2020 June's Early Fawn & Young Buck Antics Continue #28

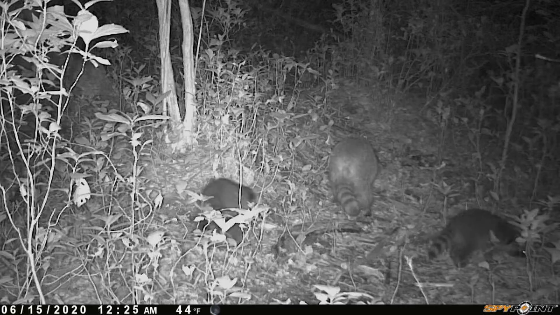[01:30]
Here's some brand new newborn raccoon kits with their mother.
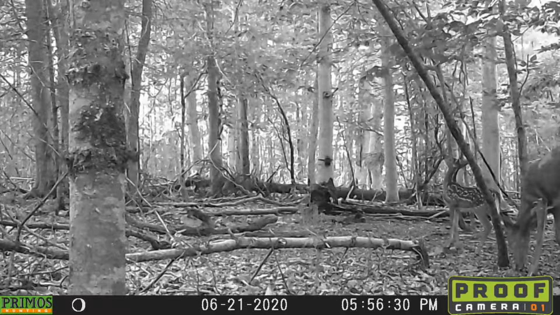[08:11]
She's going over to the licking branch and she's starting to utilize it. She's sniffing both ends of the licking branches that are hanging down. She could be a buck fawn, who knows? Kids are still kids, no matter if they're human or animal.